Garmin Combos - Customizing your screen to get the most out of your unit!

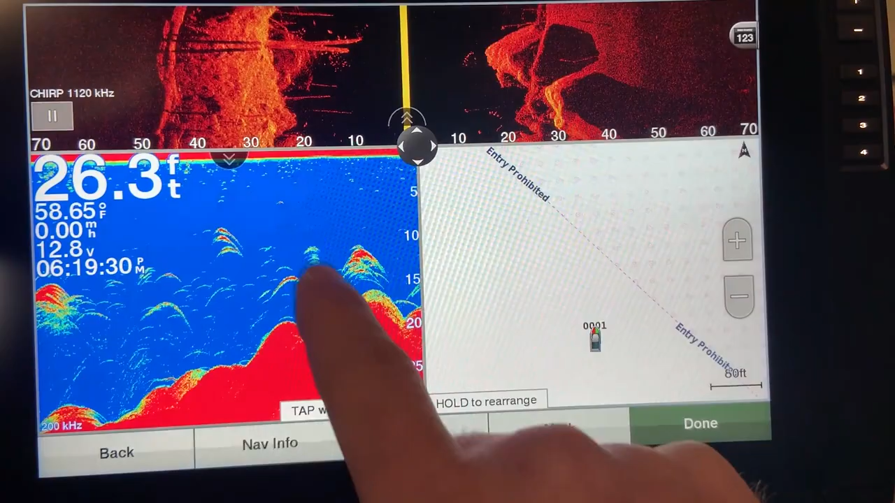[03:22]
On screen: depth 26.3 ft, water 58.65°F
There we go and I want to change this screen to down clear view.
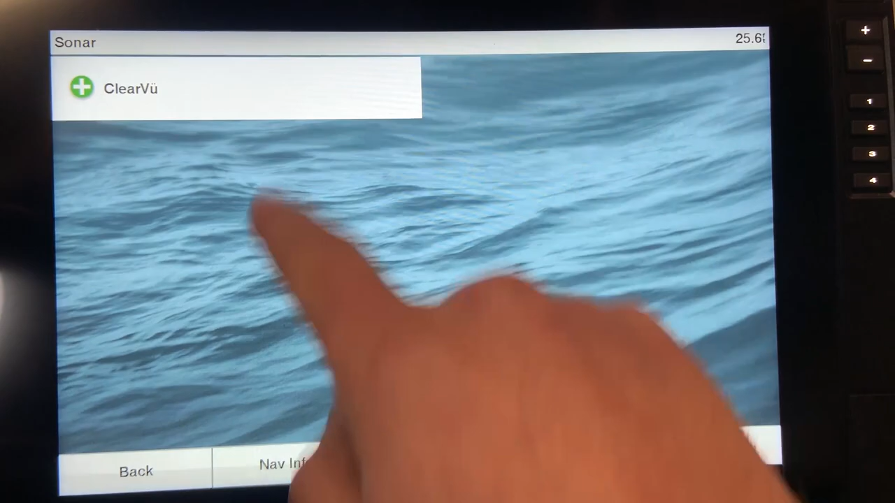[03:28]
So there you go that's a you know a good looking combination there I'm happy with it I can hit done.
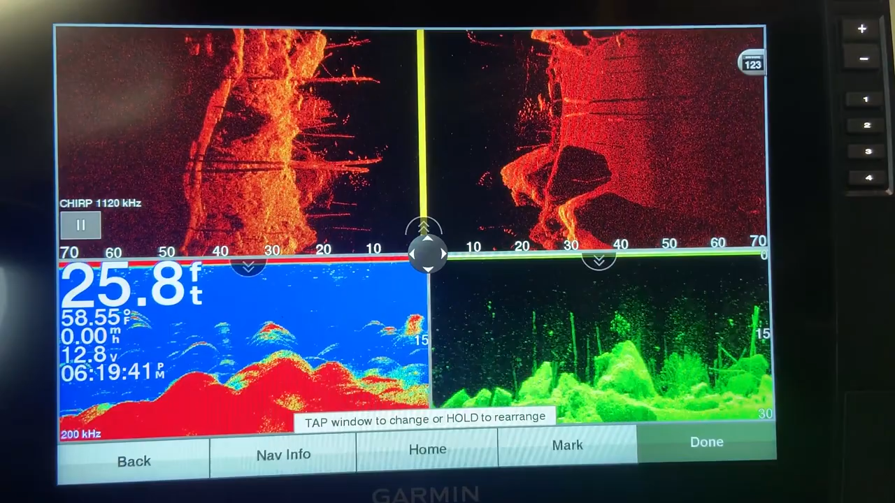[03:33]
On screen: depth 25.8 ft, water 58.55°F, speed 0.00 mph
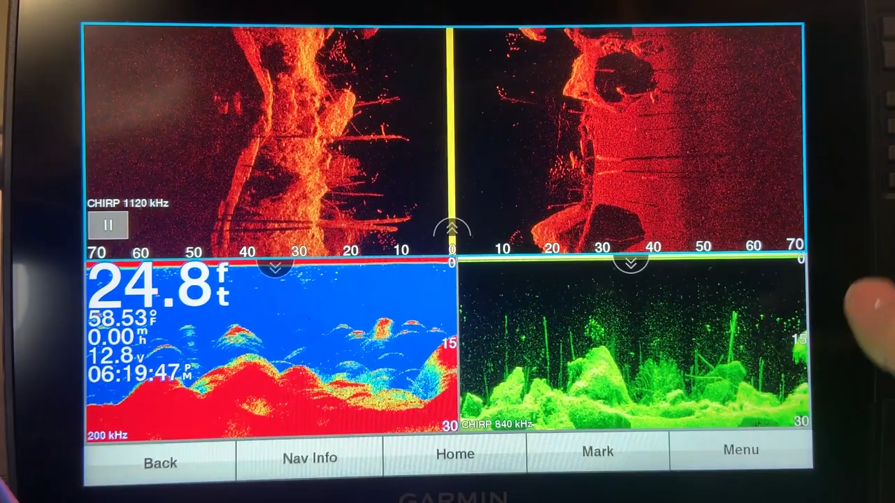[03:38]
On screen: depth 24.8 ft, water 58.53°F
Now the other thing you can do in that configure combinations menu is change the layout.
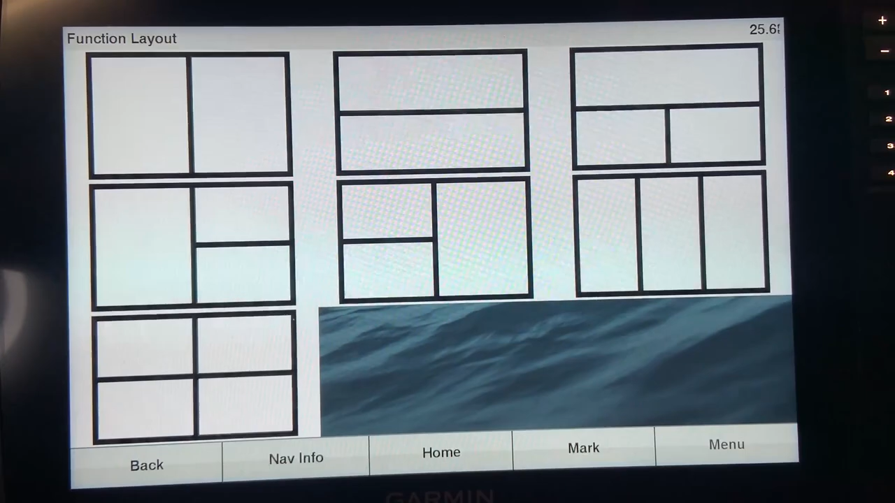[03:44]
So say I've got all three of those screens and I wanted to change the layout to say this one I can do that.
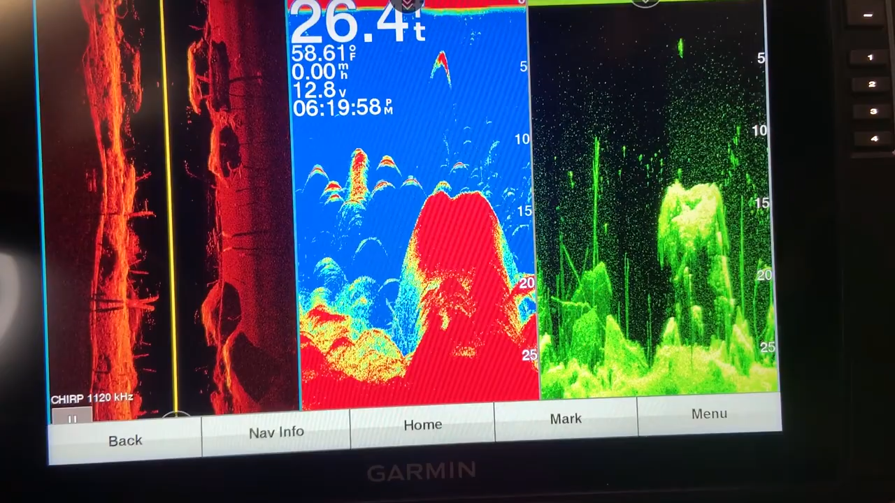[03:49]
On screen: water 58.61°F
Not something that I would run but it's an option.
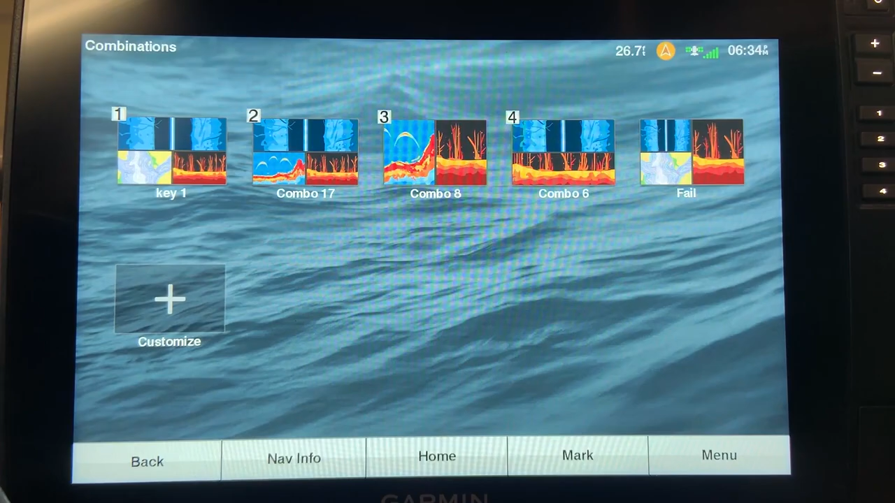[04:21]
Now to get the most out of it it's very important to choose the right layout and I'll show you why.
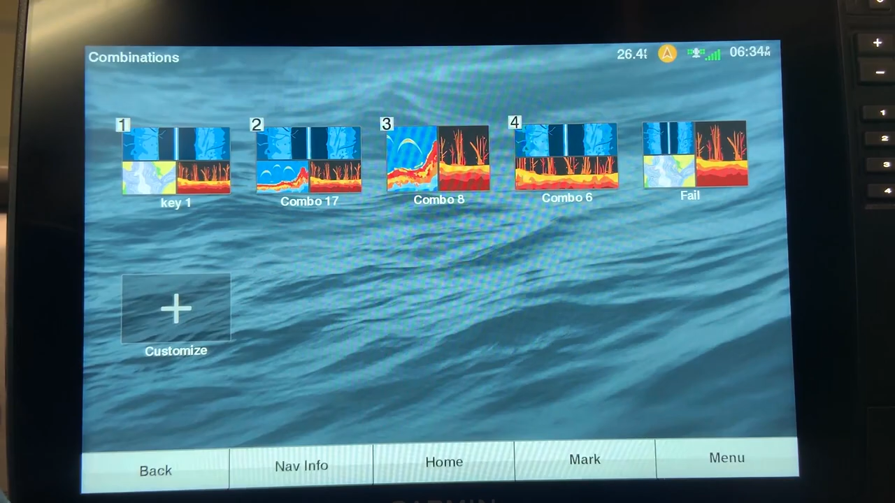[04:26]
So this layout has our side imaging, our down imaging, and our map.
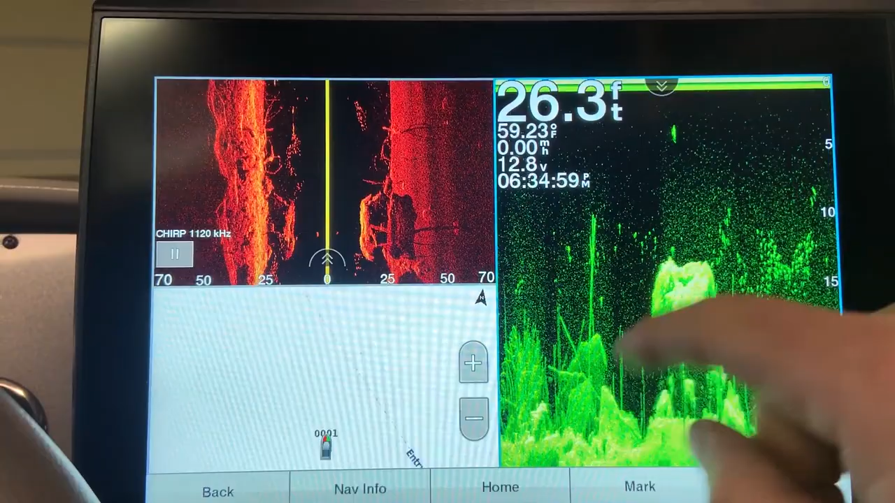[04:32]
On screen: depth 26.3 ft, water 59.23°F
A very typical layout.
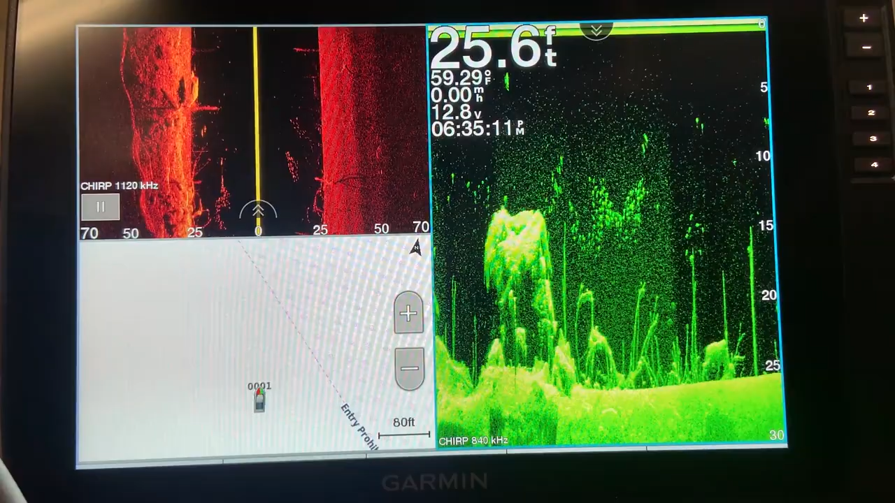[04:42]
On screen: depth 25.6 ft, water 59.29°F
But if you want to get the most out of it this is why this combination is wrong.
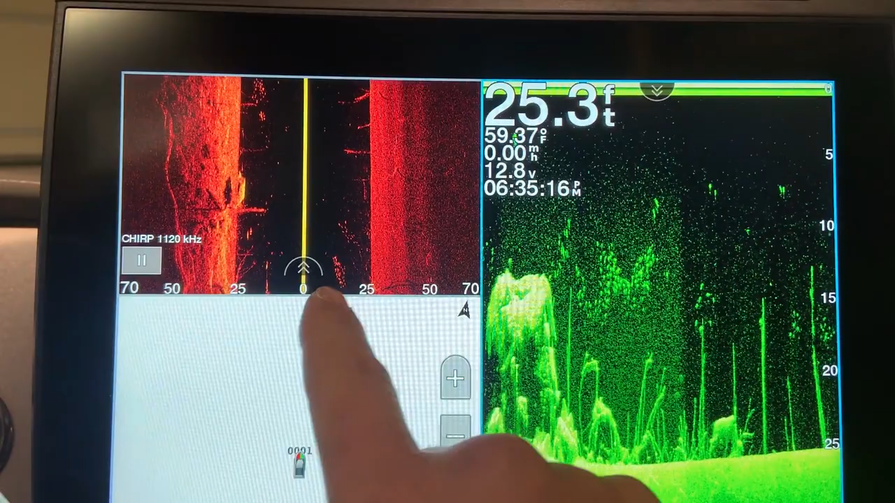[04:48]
On screen: depth 25.3 ft, water 59.37°F
We have 70 foot on each side so in theory 140 foot of information being compressed onto a very very small portion of the screen.
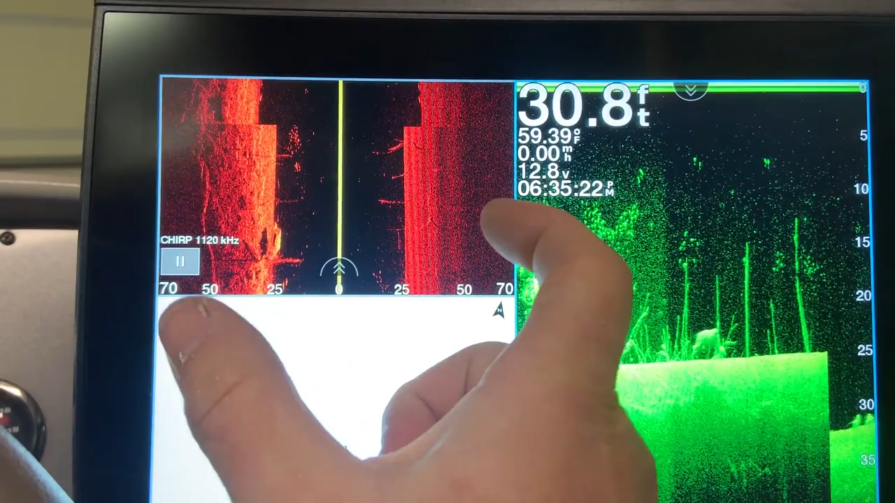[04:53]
On screen: depth 30.8 ft, water 59.39°F
So how do we fix that?
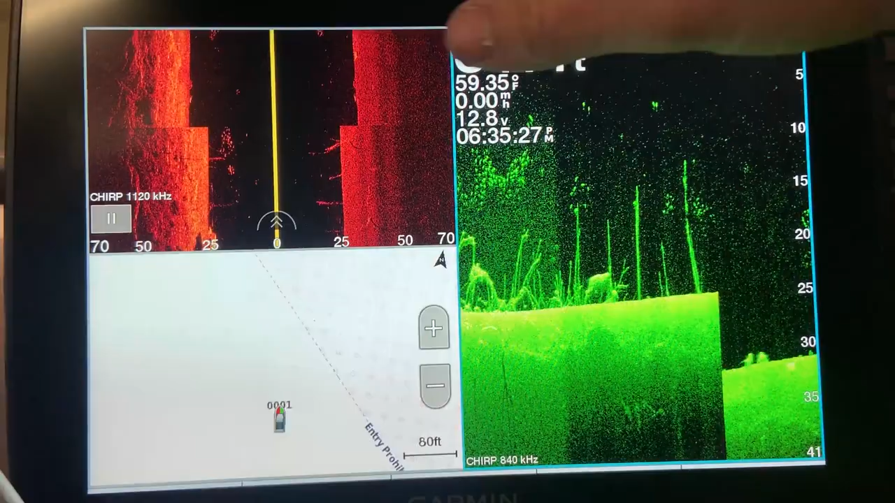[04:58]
On screen: water 59.35°F, speed 0.00 mph
We would run our side imaging all the way across the screen and so I'll show you with one of my preset combinations what it would look like.
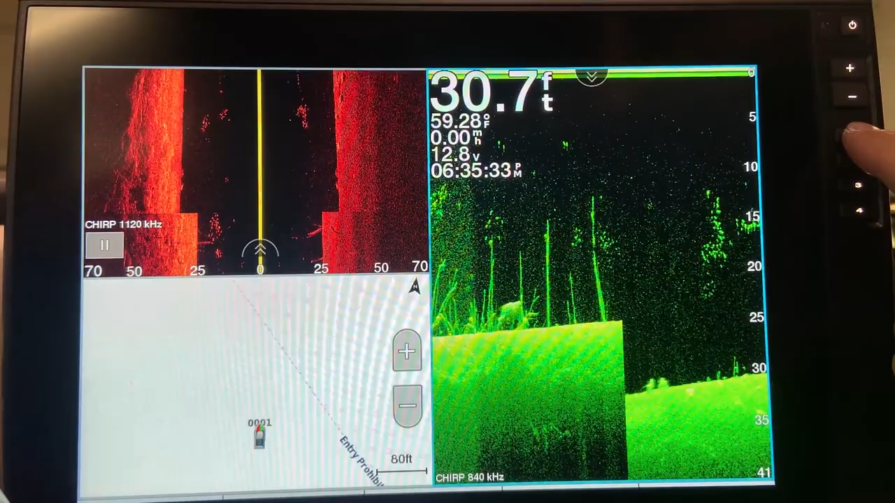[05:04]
On screen: depth 30.7 ft, water 59.28°F
All the same three different things I'll have side imaging,
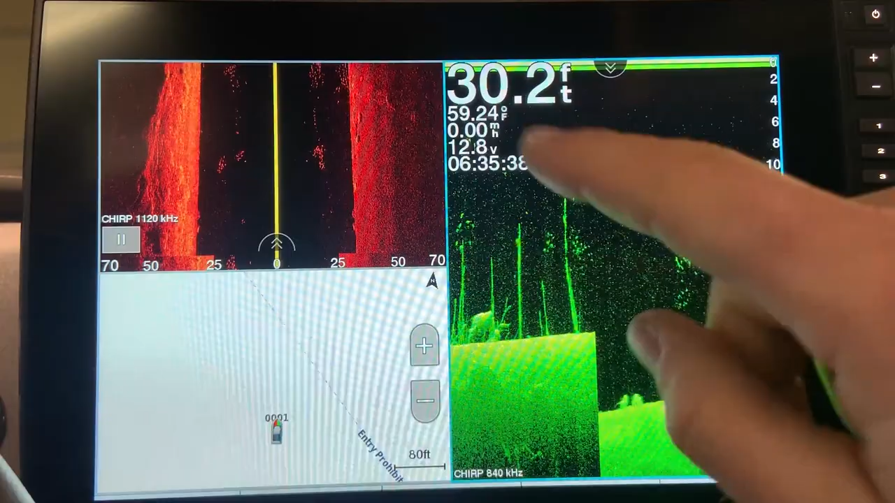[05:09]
On screen: depth 30.2 ft, water 59.24°F
down imaging, and a map but on a different layout.
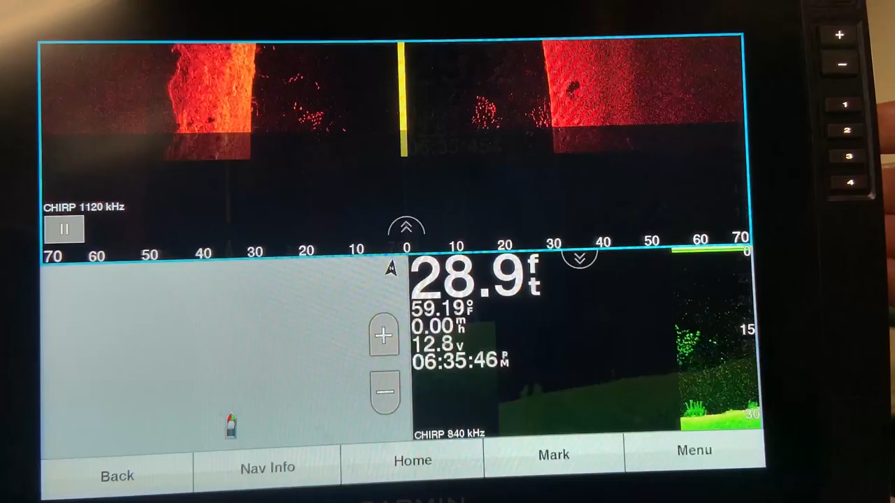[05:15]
On screen: depth 28.9 ft, water 59.19°F
So instantly you can see much better resolution, more detail,
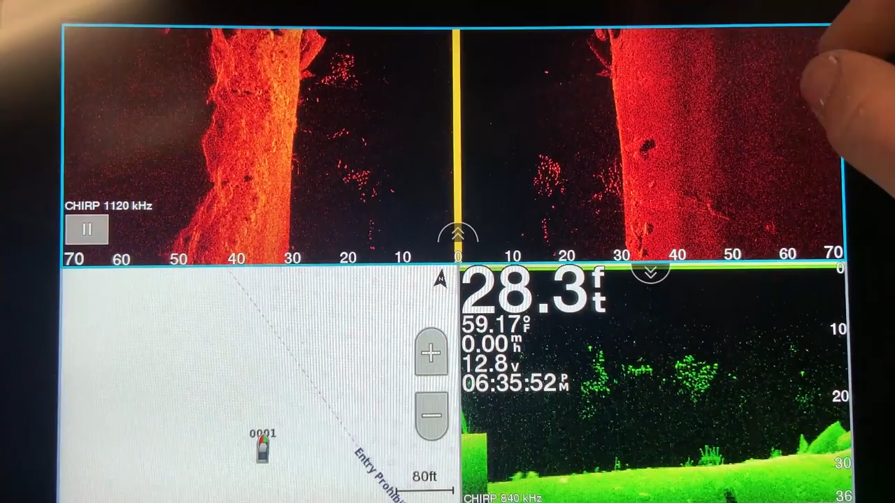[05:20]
On screen: depth 28.3 ft, water 59.17°F
and you're able to actually pick out what things are much much easier.
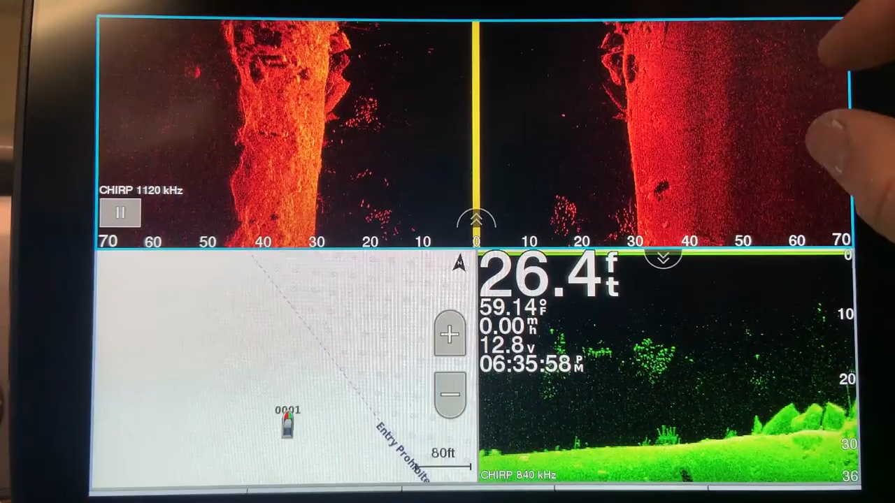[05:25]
On screen: depth 26.4 ft, water 59.14°F
So again side imaging I always run across the full screen and as
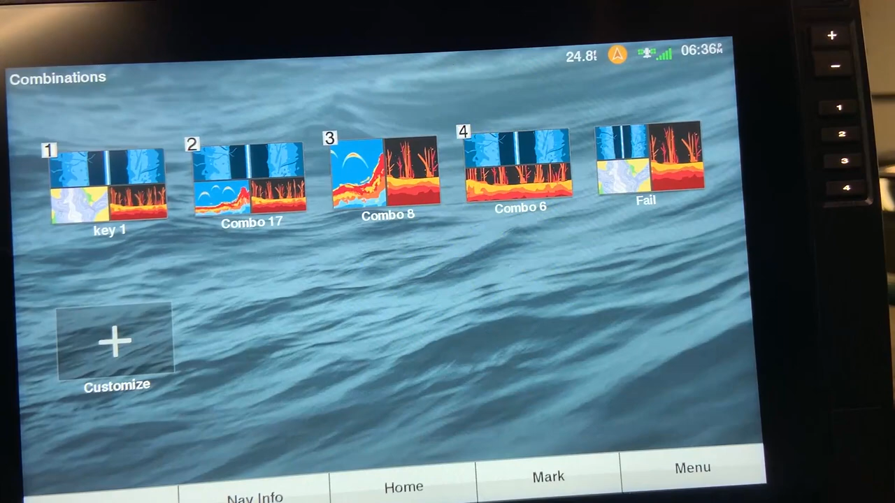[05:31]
you can see by my combos if I have side imaging it's going across the whole screen and that that is the reason why.
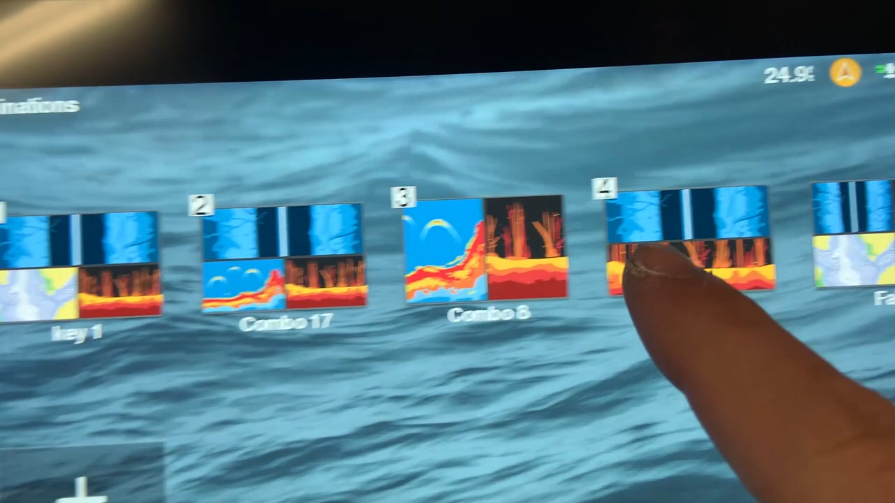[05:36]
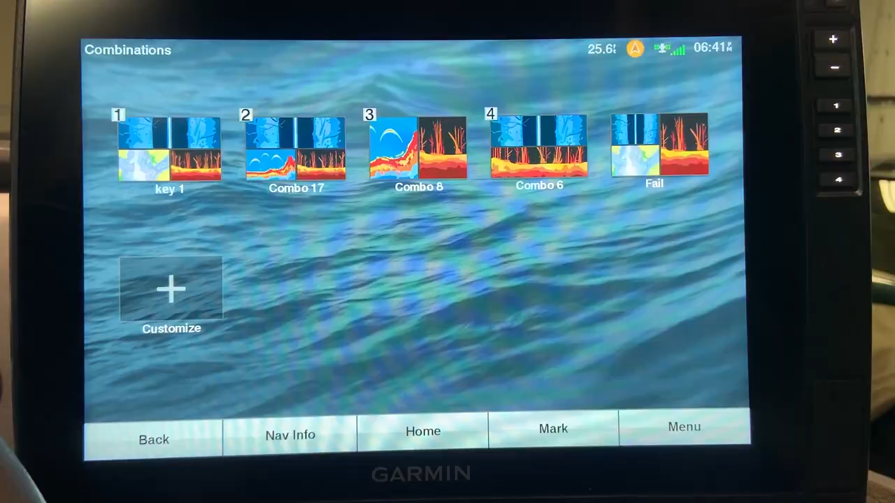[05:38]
The last combo that I would like to show you traditional 2d split vertically with a down imaging.